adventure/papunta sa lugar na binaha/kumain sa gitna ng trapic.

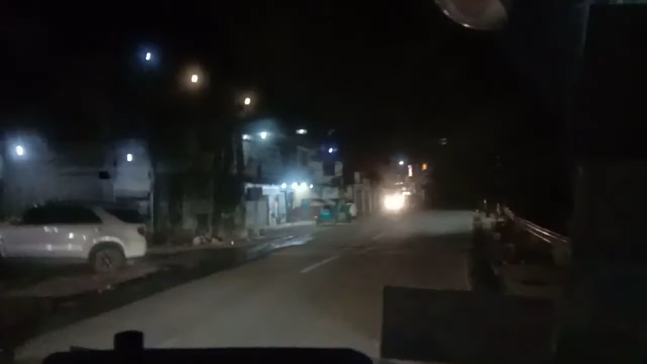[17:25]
Galing na kami dito mga kaibigan. Kaso, hindi makalik.
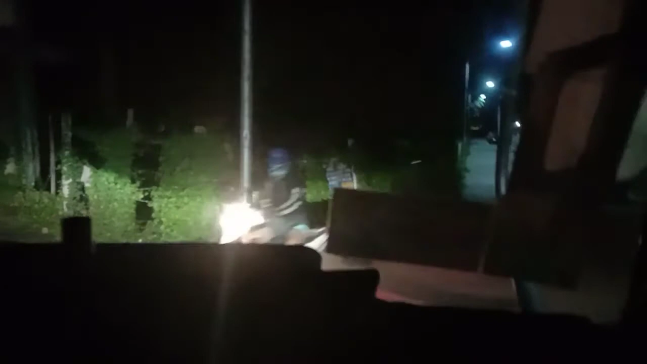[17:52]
Singkip talaga dito sa ano, no?
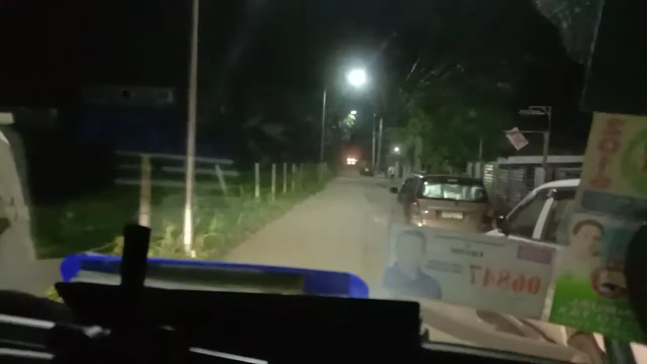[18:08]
Luwag na to. Wala pa makaparada. Ngayon masigip na rin.